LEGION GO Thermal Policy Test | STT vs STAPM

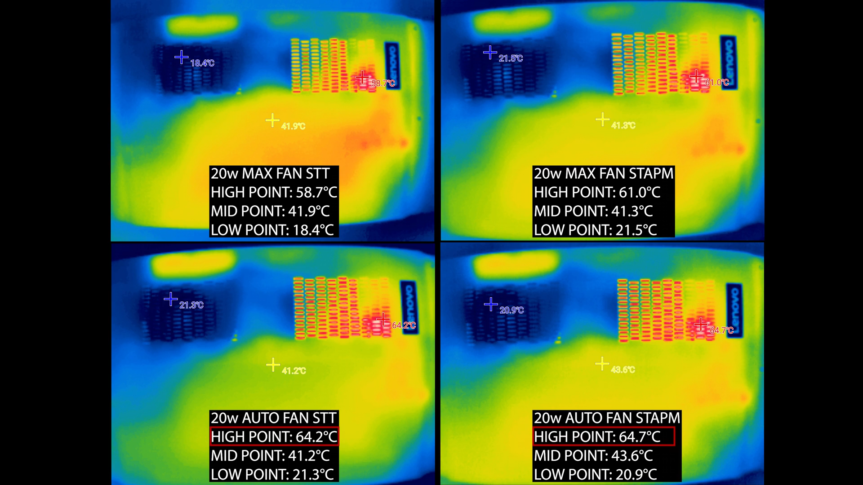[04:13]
In addition to the interior reports we have seen, looking at the exterior scan temp, the high point is right where the chip is located. With the STAB-EM max fan config, the high point is slightly higher, about 61 degrees versus 58.7. As for when we set the fan to auto, the difference in the high point is smaller. But we yet got a higher midpoint temp in STAB-EM. Looking at the performance results though, we see that STAB-EM with max fan is leading even by a small margin.
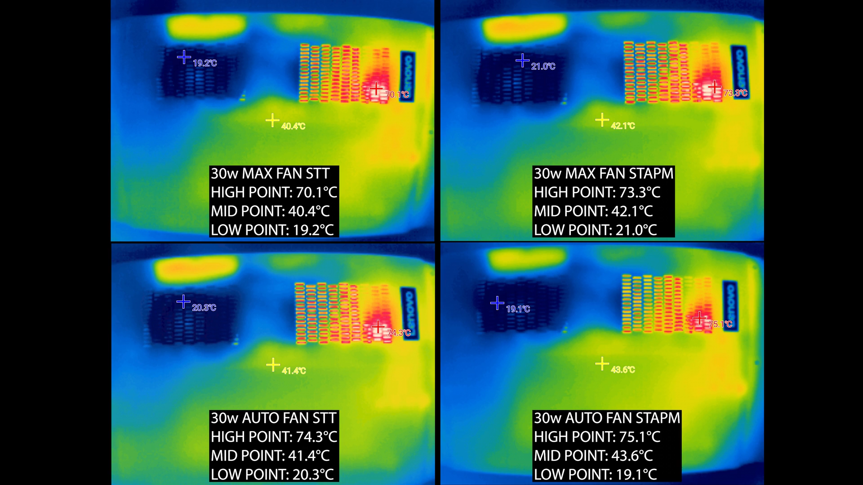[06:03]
With a midpoint also higher by about 2 degrees. So overall, the STAB-EM option seems to always have the tendency to get a slightly higher temp but not high enough to make the device unbearable to touch. It's just giving it a short performance boost while maintaining ergonomic limits. And that's confirmed.